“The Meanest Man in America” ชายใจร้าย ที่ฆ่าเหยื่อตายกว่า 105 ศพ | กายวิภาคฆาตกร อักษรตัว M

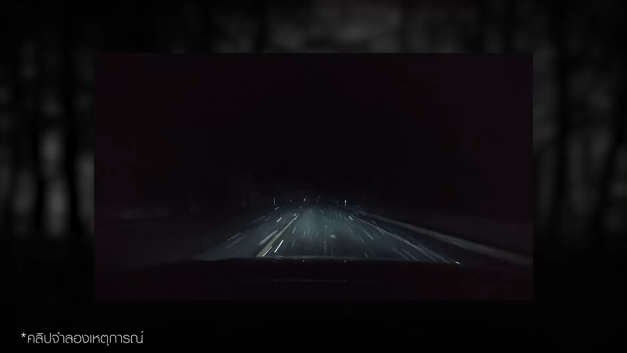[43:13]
ับแต่ระหว่างทางที่ PV ได้ทำกันขับรถ ผลเจอรริกลับบ้าเขาก็น่าจะรู้สึกโกรด งุดงิดอะไรก็ตามเขายียบรถแบบมิดใหม่ ขับเร็วมาก จนโดนตำรวจนะครับ ไล่ตามครับผม
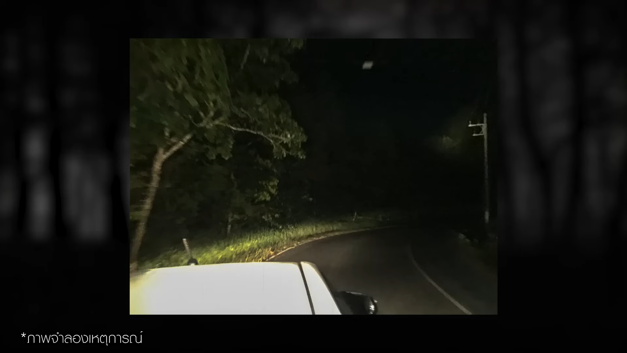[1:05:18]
อมทำตามจากนั้น PV ได้ขับรถครันนี้ไปที่ป่าในเมืองชา Restaurant ป่อไปถึงในป่าPVก็จะทำการสังหารตัวของ Silasก็ได้นำล่างของ Silas ออกมา beni